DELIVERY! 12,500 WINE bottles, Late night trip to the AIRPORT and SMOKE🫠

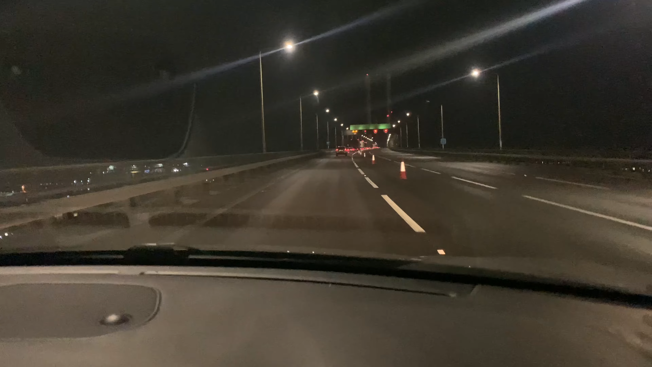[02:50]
Here we go, look. There's a wall right there, now. There's a wall right there. See that shit there?